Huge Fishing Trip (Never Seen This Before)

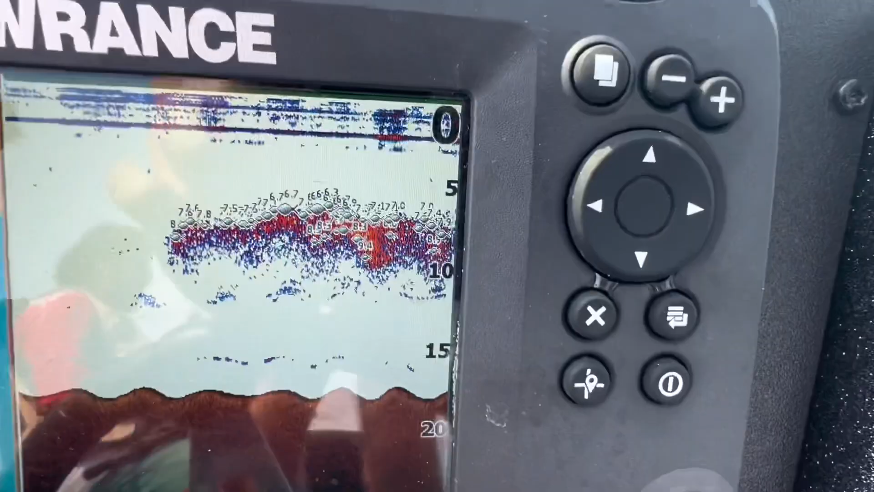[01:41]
Apparently there's a lot of fish here, so we should be catching stuff.
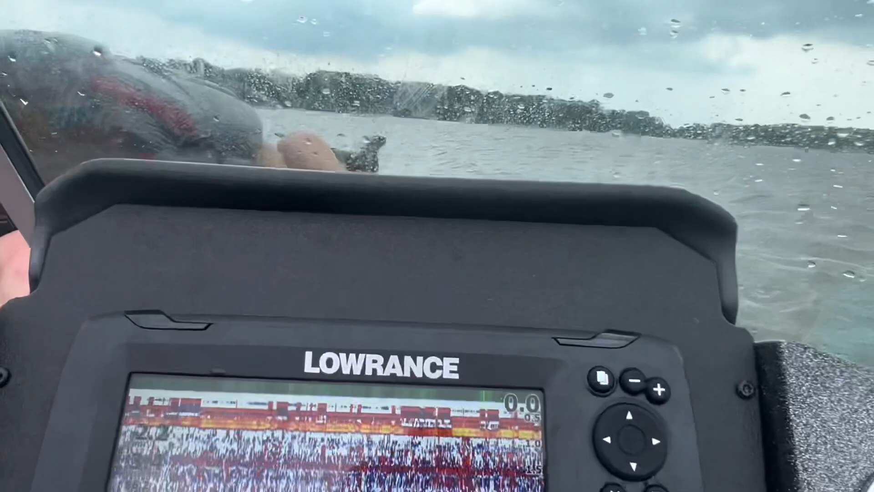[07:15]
I got it. We'll check it out. You. We have, what are we at? 2 feet, 3.3, absolutely nothing here.
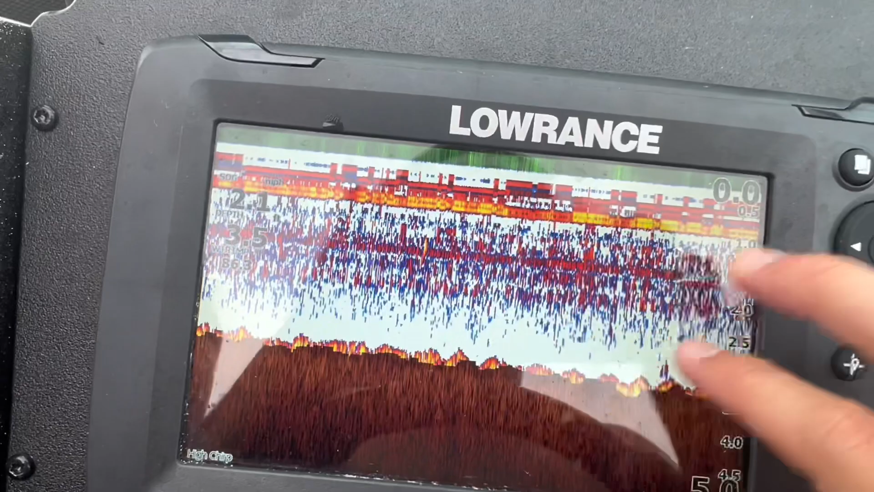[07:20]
That's all like weeds and stuff.